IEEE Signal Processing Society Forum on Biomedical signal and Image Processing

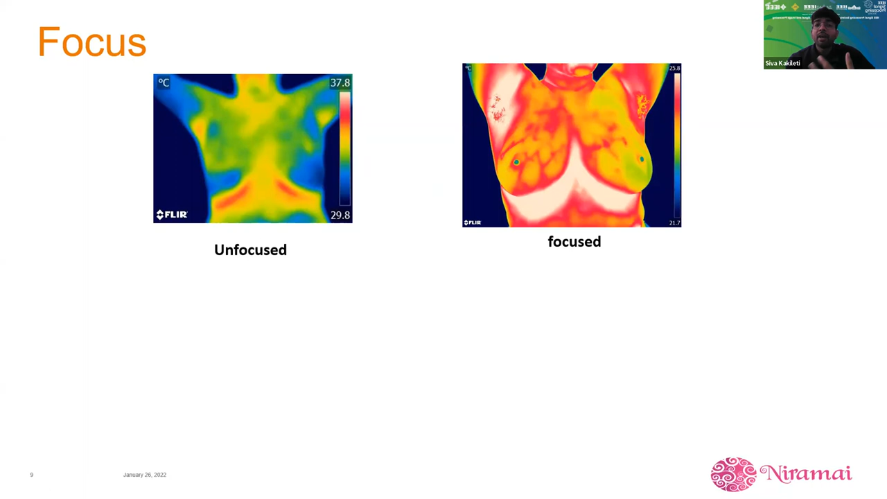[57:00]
Whereas focused image, we can see the accurate blood result structures or the high thermal heat patterns. So we thought, can we identify whether the image is focused or not? So if you see, when we do simple edge-based detection like Sobel operator or canny edge detection techniques. If it is an unfocused image, we will see the edges of the body are disconnected. Whereas if it is a focused image, the image will have sharp boundaries. So we have sharper boundaries for the body context. So using this simple logic, we had come up with the focus classifier,
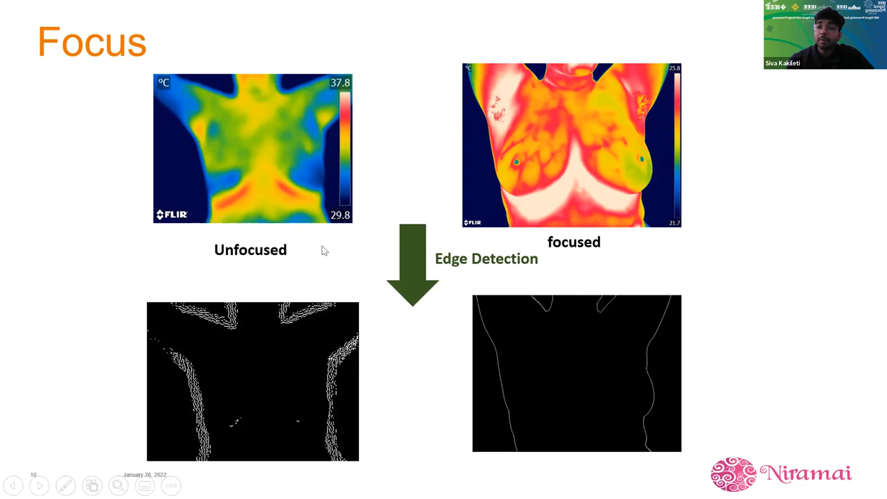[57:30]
which tells whether the image is focused enough or it is not good for analysis.